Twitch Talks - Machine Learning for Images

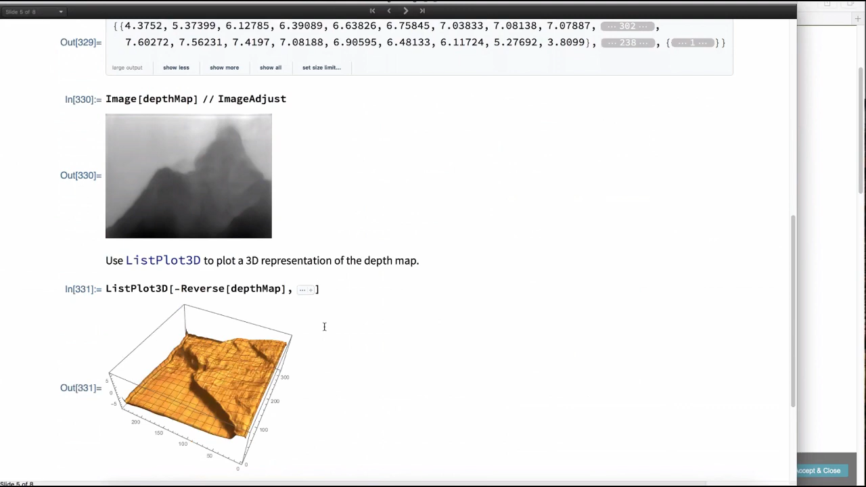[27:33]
here we have here it is this is a surface plot i'm using the least plot 3d functions to map this surface and you can see pixels